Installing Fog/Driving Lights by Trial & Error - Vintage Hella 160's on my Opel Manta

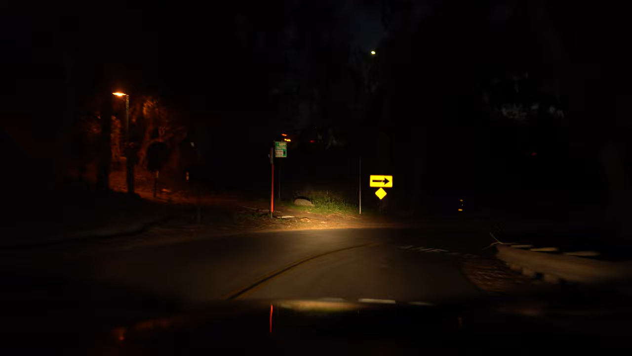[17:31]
on back off try not to blind people even though they blind me all the time the
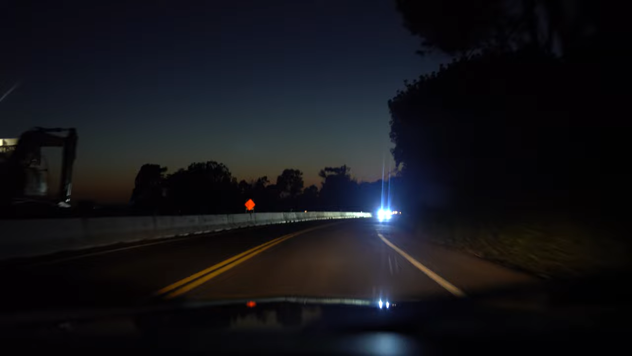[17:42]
blinding leds that i hate here's a good stretch okay these are my low beams it'll turn on the driving lights nice they really do light up far in the distance and now that they're nice and centered
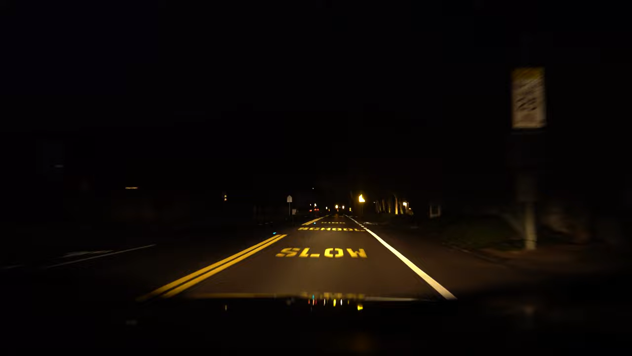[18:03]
they really do go out there a long ways it's pretty helpful okay driving lights nice
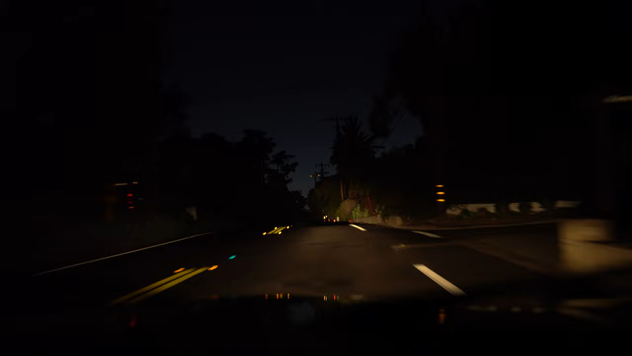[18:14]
nice when i get up to something close you can kind of see it's very narrow spotlight turn them off again it makes quite a difference okay i'll turn on my high beams and then driving lights and they actually kind of blend together i can see a little difference
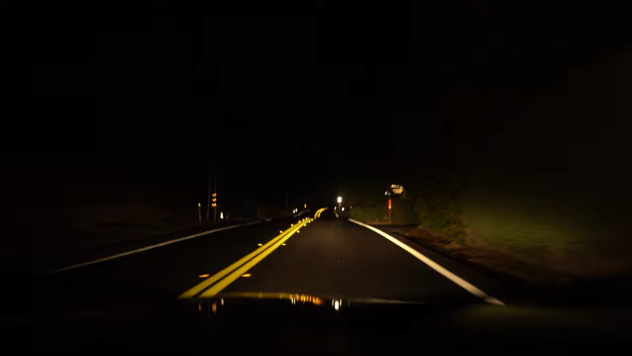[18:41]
turn off the driving lights oh yeah they definitely add something to it for sure yeah it's driving lights off driving lights on nice but anyways you're not supposed to drive around with all of them on at once yeah that guy flashed me so these do get in people's eyes so i should